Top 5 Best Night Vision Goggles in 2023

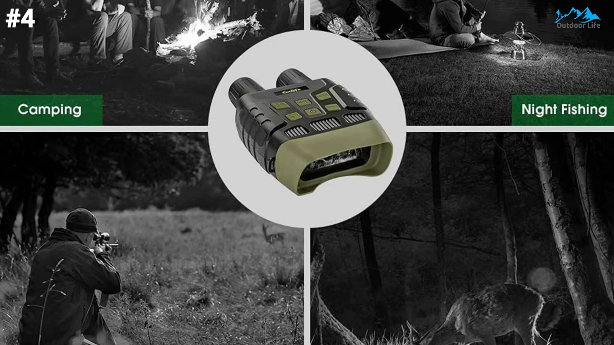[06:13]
With a large 2.31 LCD screen and stable picture and video display, you can keep the fatigue caused by conventional mirror barrel viewing at bay.
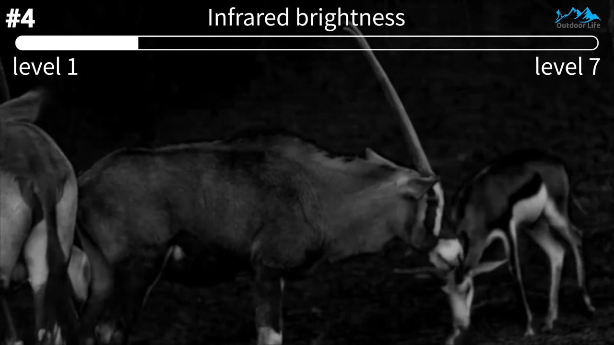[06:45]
These digital night vision goggles use the
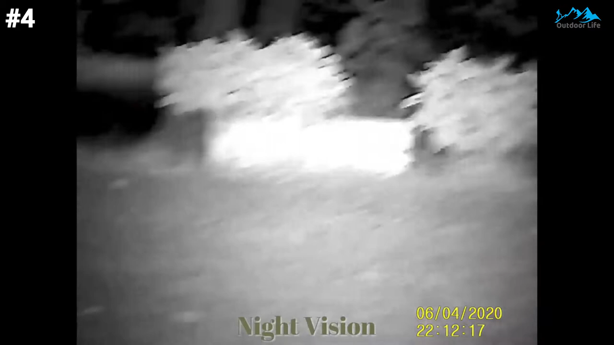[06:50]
surrounding light and create a sharp image even in dim light conditions.